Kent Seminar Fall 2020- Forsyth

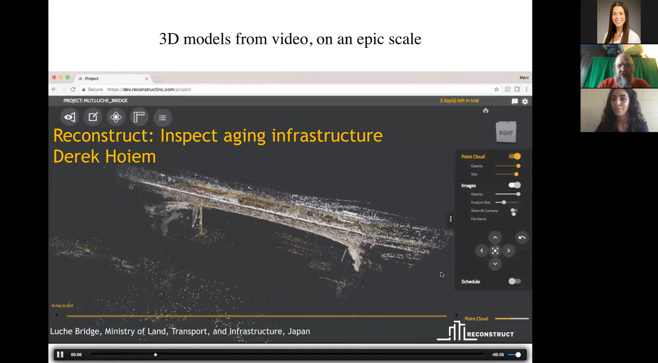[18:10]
Here we go. These are photographs of a bridge. The bridge is a bit tricky to inspect. The photographs have been obtained by flying a drone. The reconstruction, the 3D reconstruction, those photographs have been put in place because of the procedures I sketched earlier.
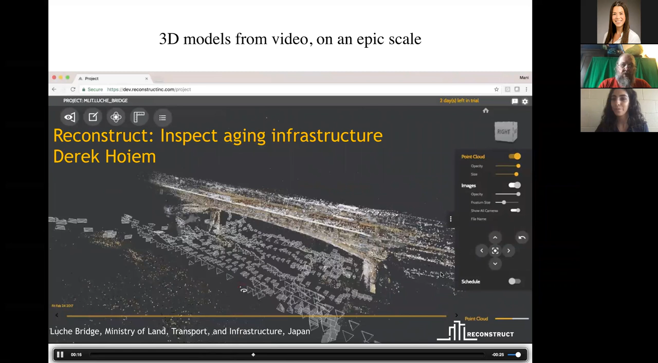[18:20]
And the little frustrations that you see are, in fact, camera frustrations.
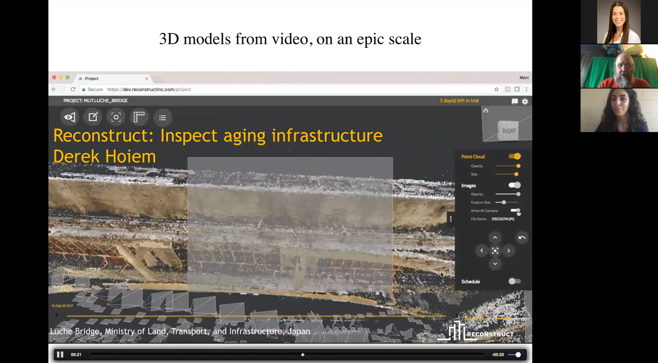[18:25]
So it knows where the drone was when it took the photograph.
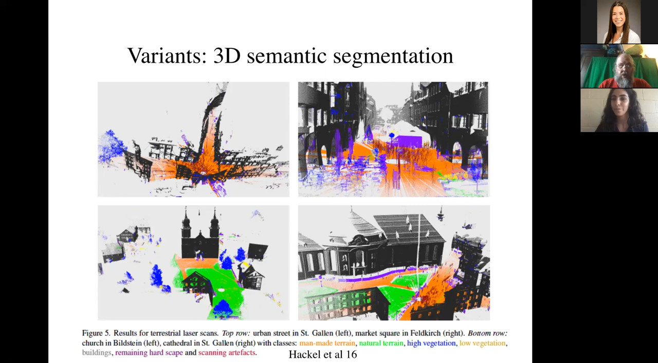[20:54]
you can see the paths that people have made in the little park, that's man-made terrain in orange, and you can see the trees in blue. You have a labeled 3D map that tells you roughly where you can go and where you shouldn't go. And you can do this also by registering to vision reconstructions.